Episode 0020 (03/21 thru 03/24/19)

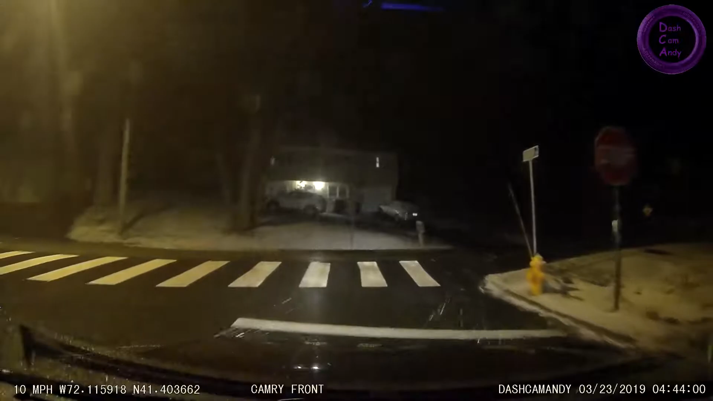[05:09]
wasn't paying attention. I ran that shit right over.
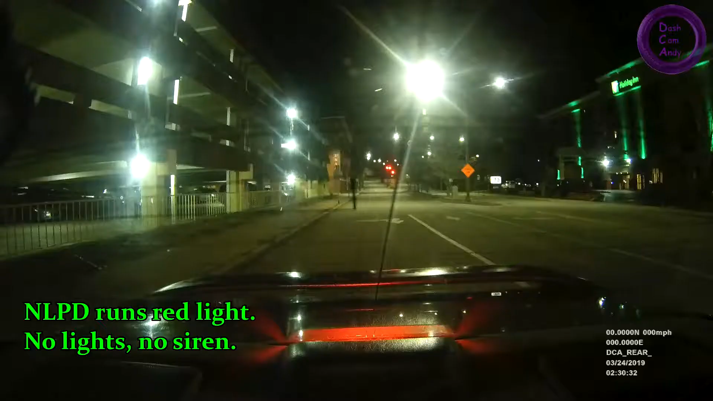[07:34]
Must be going to a call.
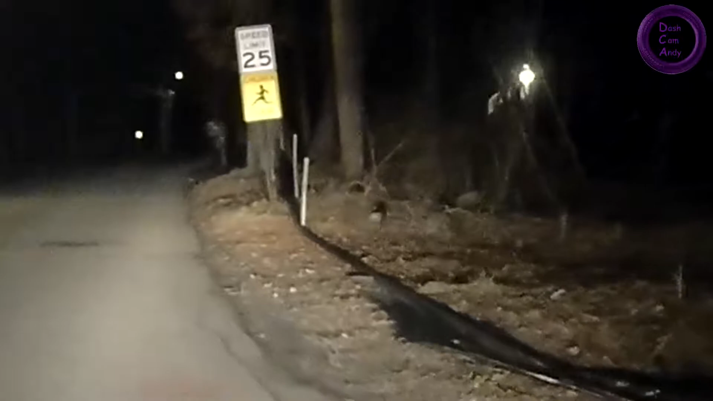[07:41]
Scott, Scott, by the pole. Oh, it's Dave. No wonder I'm blind. Driving with his high beams on all the time. How's it going, Dave? Oh, is that? It is. Oh.